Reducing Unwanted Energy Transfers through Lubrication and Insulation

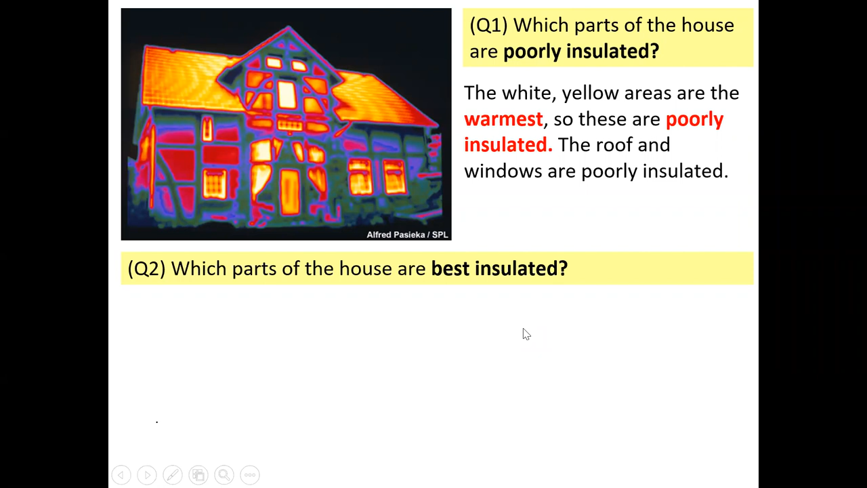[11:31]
Question two, which parts of the house are best insulated? Well, looking at this thermogram, it's the blue and green and purple areas which are the coolest. So these are the best insulated. So you can see, looking at this thermogram, it's these purple, blue and green walls which are losing the least heat.